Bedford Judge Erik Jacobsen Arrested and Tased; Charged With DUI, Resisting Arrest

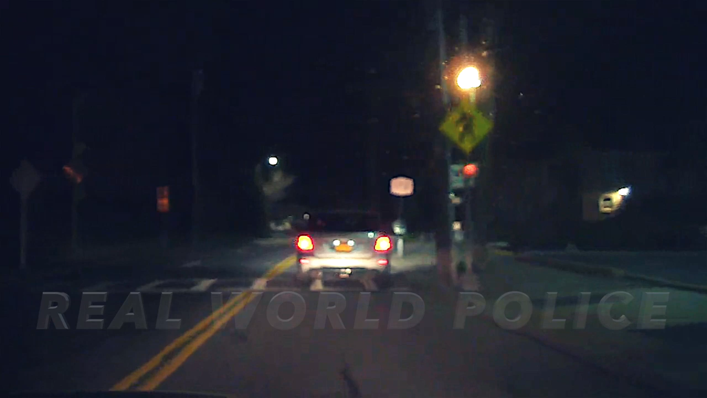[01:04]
It's a Mercedes. First, he was in the middle of an intersection during a red light. Now he keeps swerving over the white line into the edge and then swerving back the other way. All right, hang on 1 second. Let me send the car.
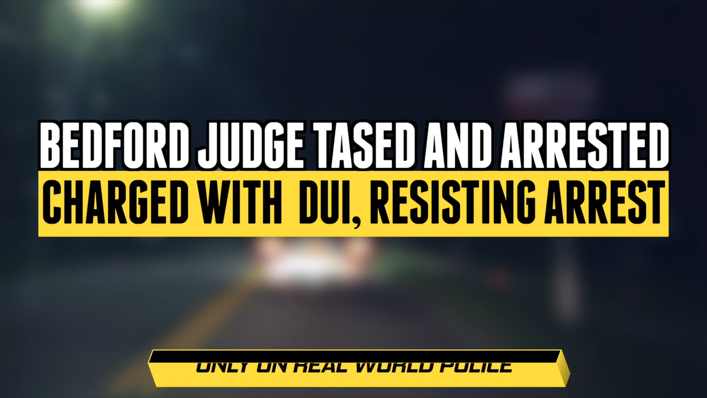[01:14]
Stay in line with me. I will. And he's getting off on exit 37. Getting off at 37? Yes. Okay. Are you staying behind him or are you still going?
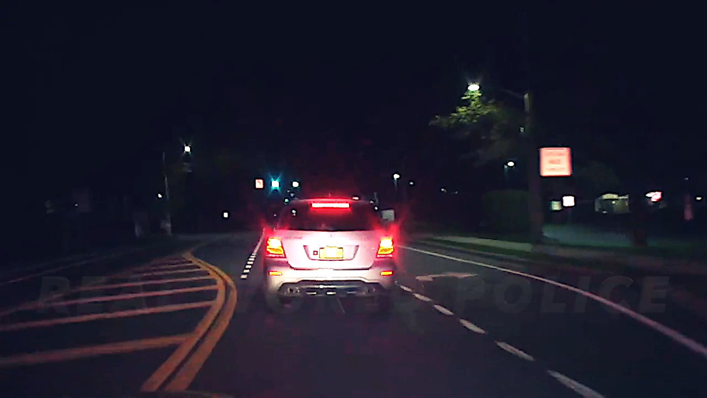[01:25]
We're still going. He just cut off. Okay. Okay? All right. Thank you, ma'am.
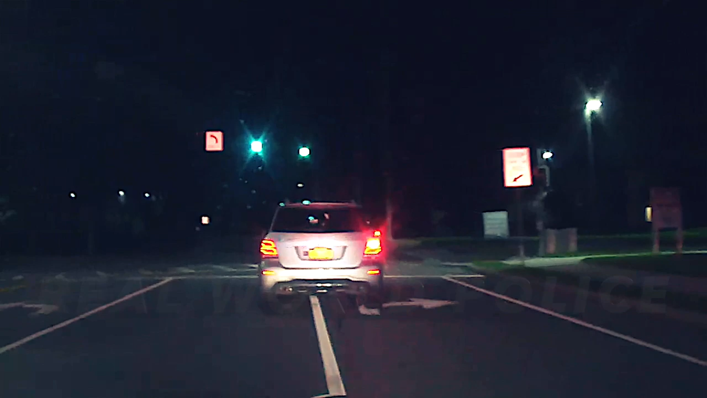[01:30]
All right. You're welcome. Bye. One out of medical. Service is
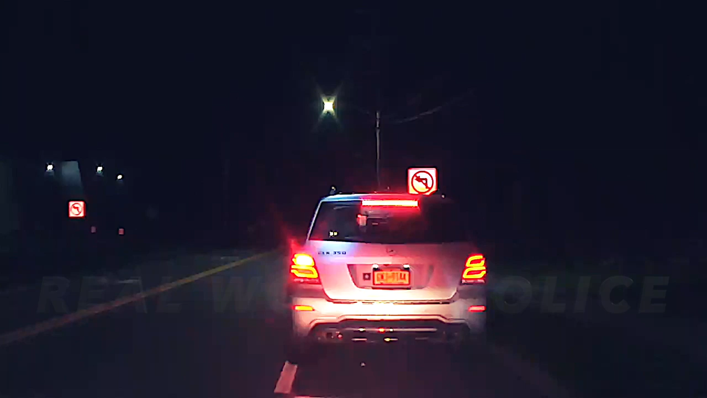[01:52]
2355. Pull over there to make quick. I'm out with that Mercedes. We gotta stop to 90 South Bedford. 11 Baker's out of here.